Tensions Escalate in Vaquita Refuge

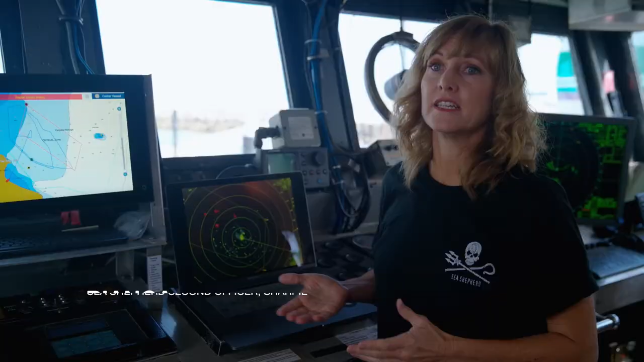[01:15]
Este año, más que siempre, hemos estado encontrando ingleses de pesquera dentro del área de 0-tolerancia.
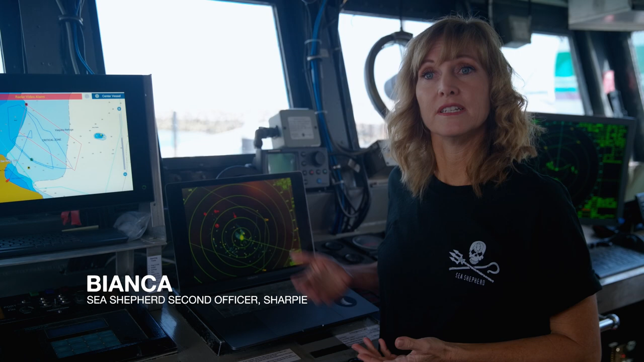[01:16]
Este aquí es una foto de la semana,
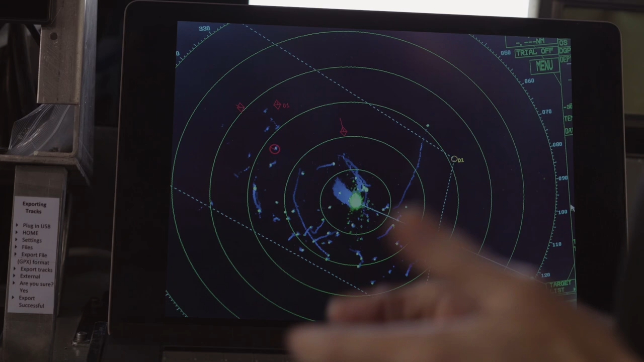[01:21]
y cada uno de estos dos representan